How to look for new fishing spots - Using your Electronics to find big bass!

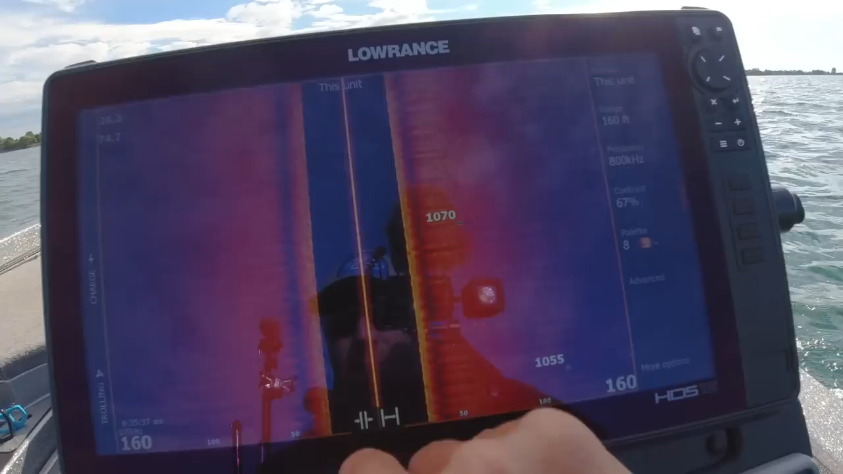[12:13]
And we got a lot of bare bottom. And I'm just looking for little changes. So there was a rock there.
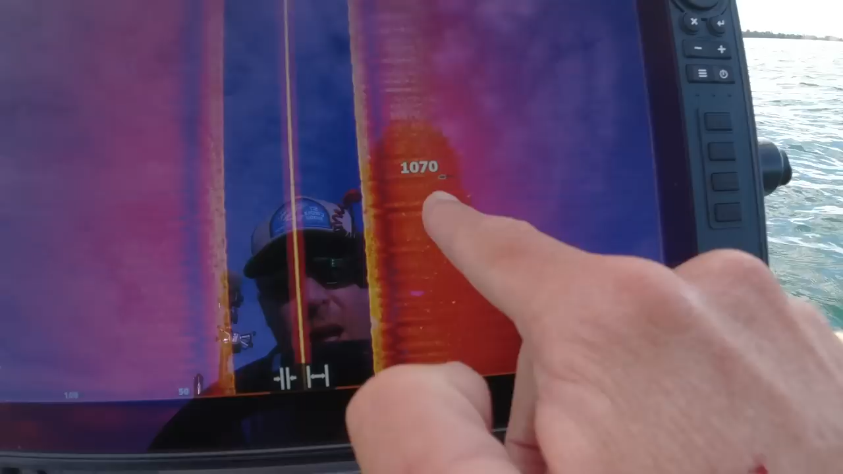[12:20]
You can tell by the shadow. That's a decent-sized rock. And so I marked it.
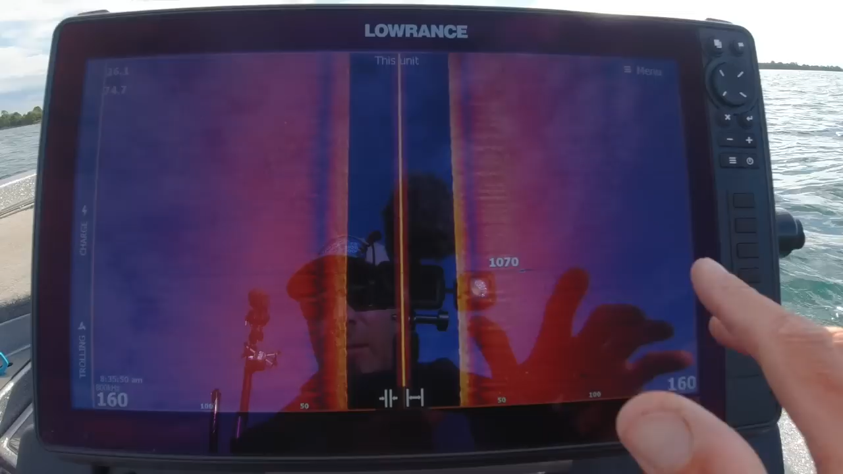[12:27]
And so I'm just looking for different changes. Whether it be a ledge, a cluster of rocks, like right up here.
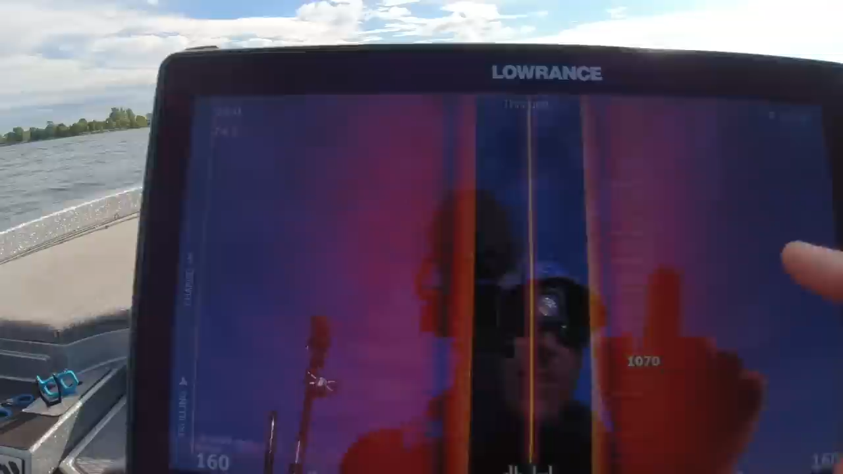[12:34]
They don't look as clean.
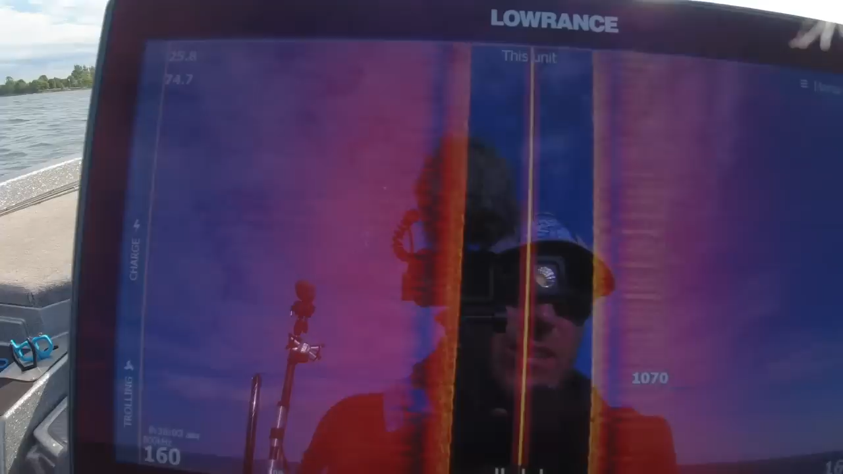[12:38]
Meaning I feel like they have some moss on it.
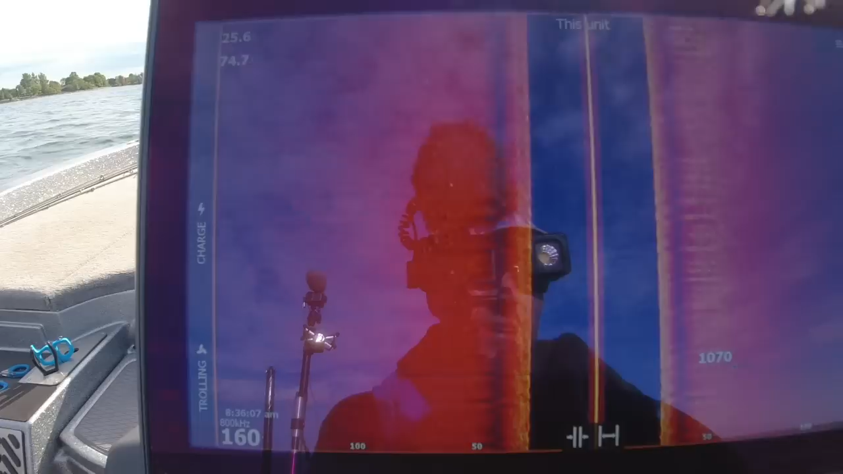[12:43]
So I'm not going to mark that cluster.
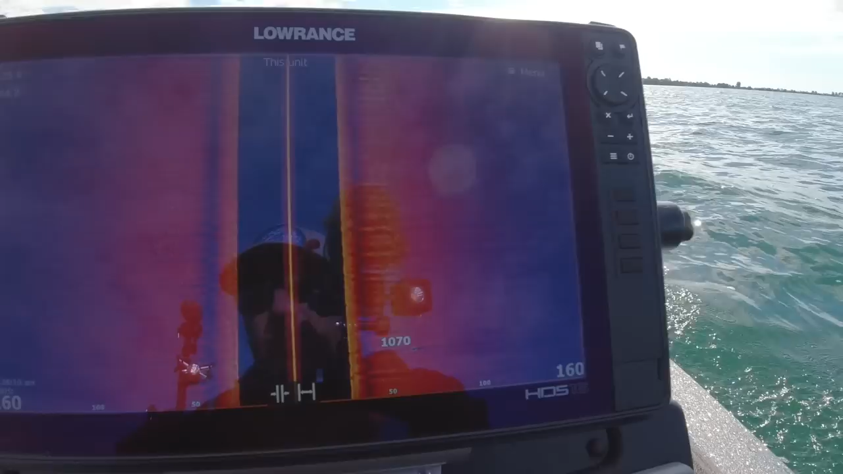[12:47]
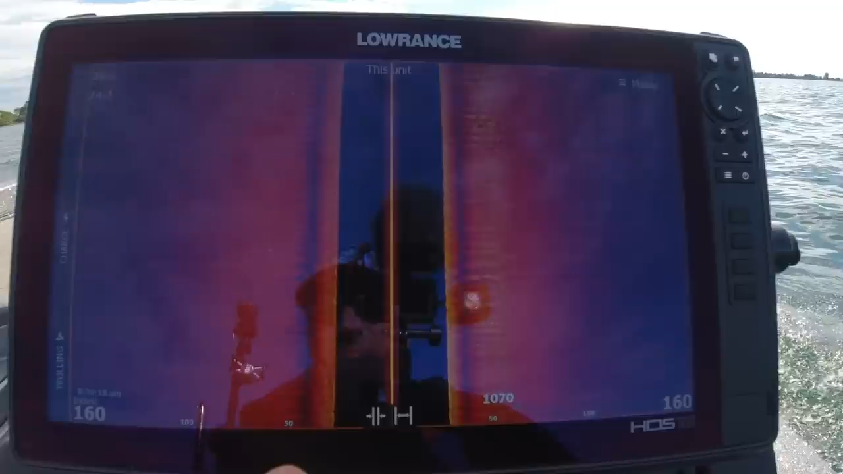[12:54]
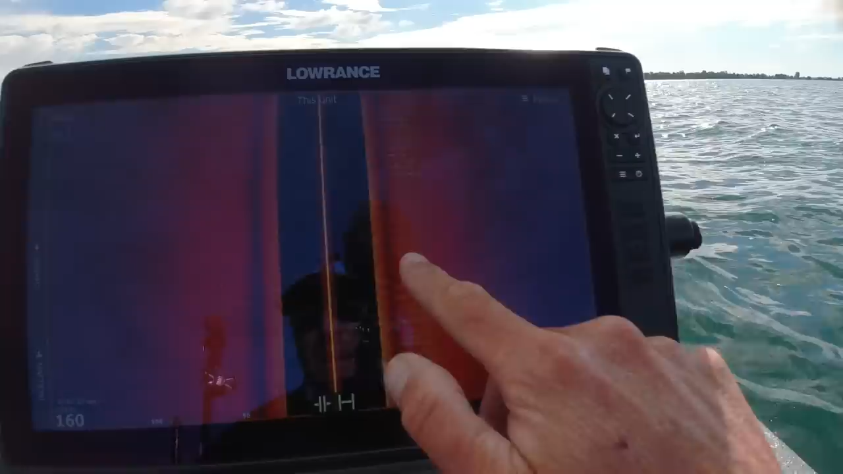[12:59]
So here we have somewhat flat bottom.
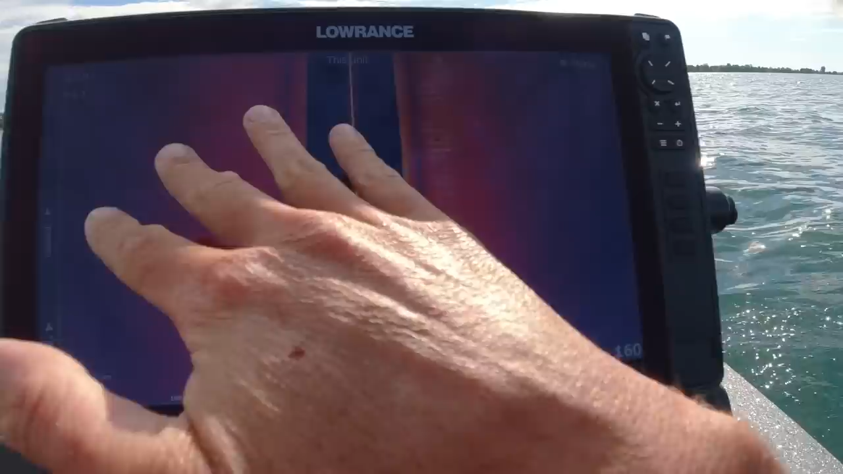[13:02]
And then we got some rock clusters right here. This is an area, once I get done marking, I'm going to come back and fish.
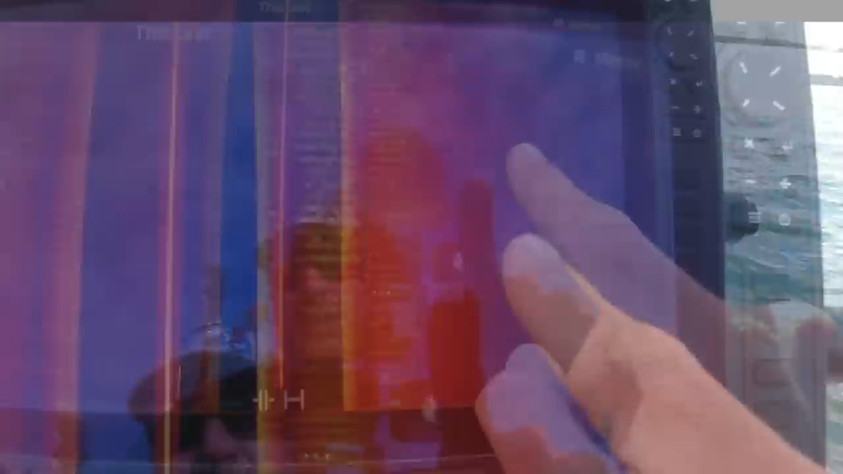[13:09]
So see these rocks right up here? I'm going to just put a waypoint.
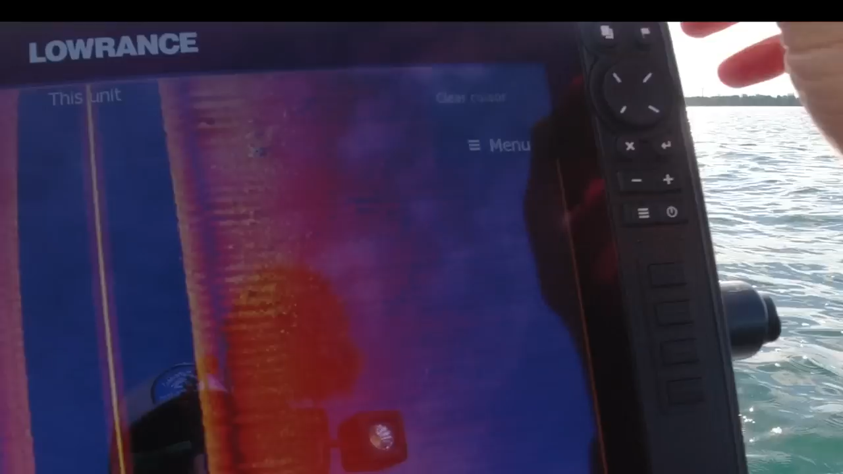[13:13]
And I just label it rock.
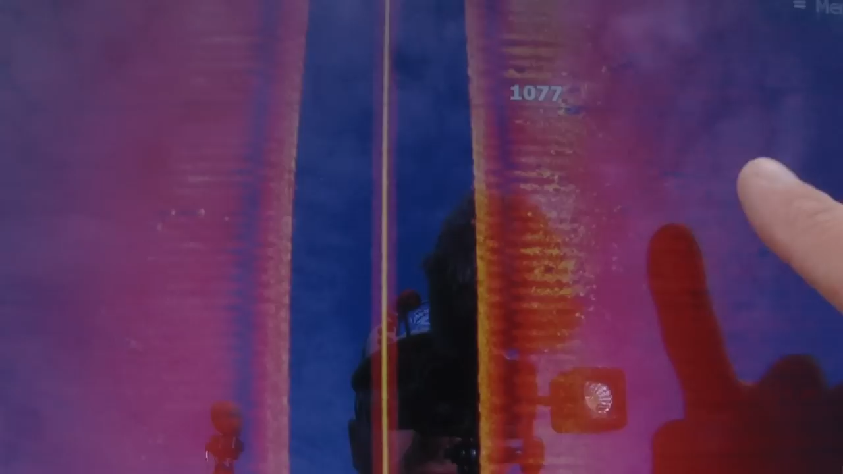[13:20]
And that way I know to come back and search that area a little bit better. Now if it's a big boulder, then I mark it boulder.
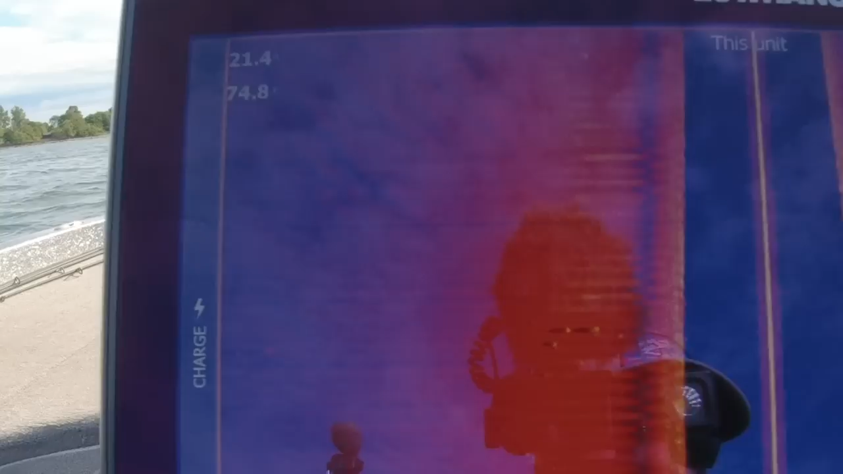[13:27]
And it could be sitting on all of this right here.
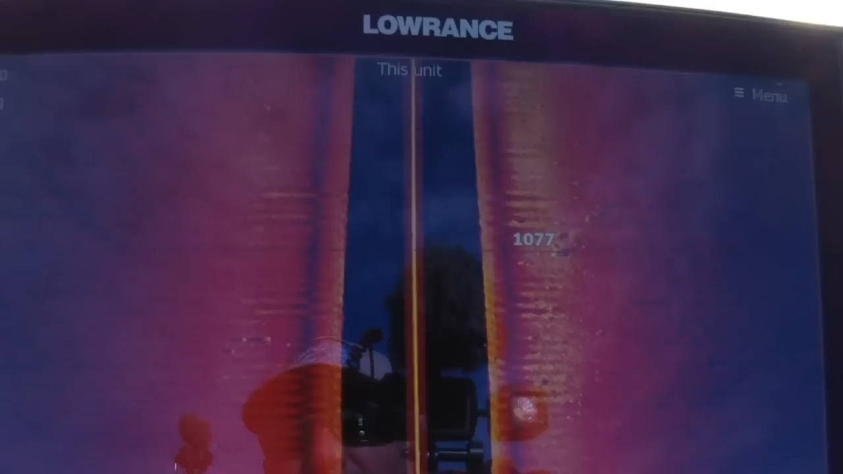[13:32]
Now we have some changes up here.
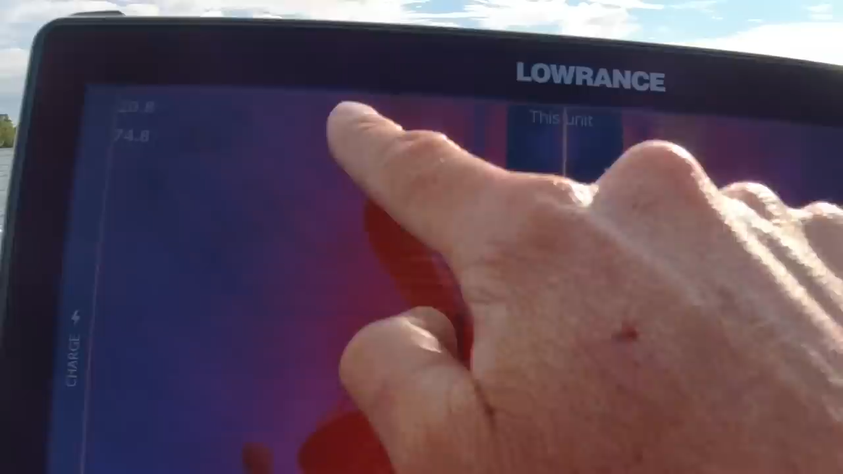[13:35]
So what you don't see is the long idles and looking for fish.
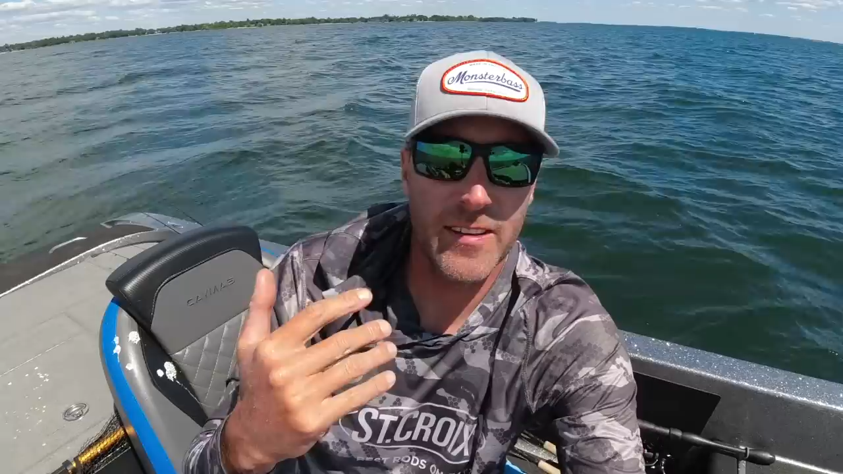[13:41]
And so I left that area and I just searched, searched, and searched. And really didn't find much. I came upon a group here. And they're not biting. Now, I'm pretty sure.
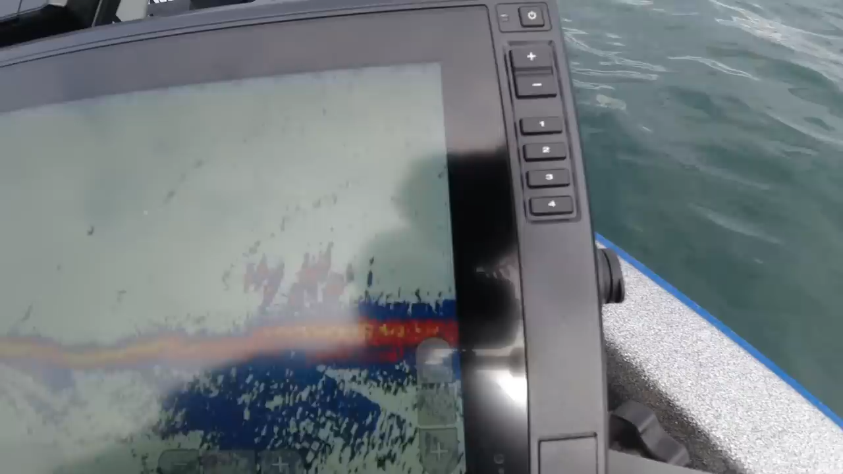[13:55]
I'm going to say I'm 100% sure that these are sheephead or drum. Just by the way they move on the live scope.
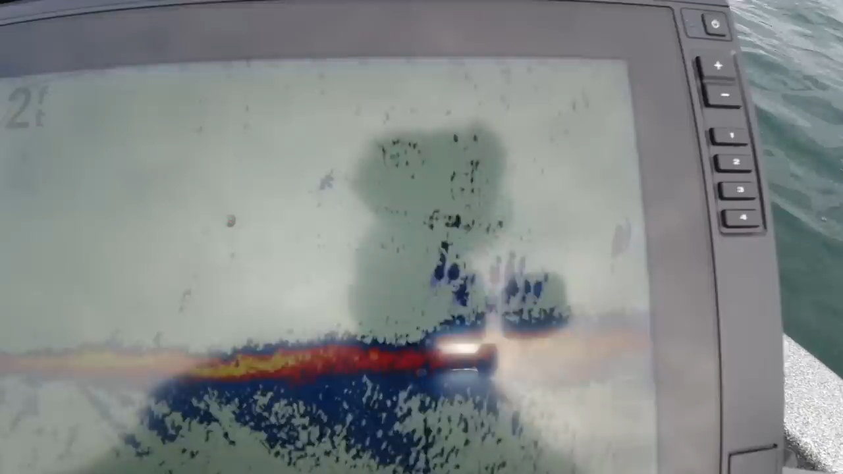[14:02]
But, not saying that there's not some smallmouth around. But when you have this many drum, it's very hard to target using your live scope, obviously. And so I'm going to take an underwater camera and just verify what these creatures are.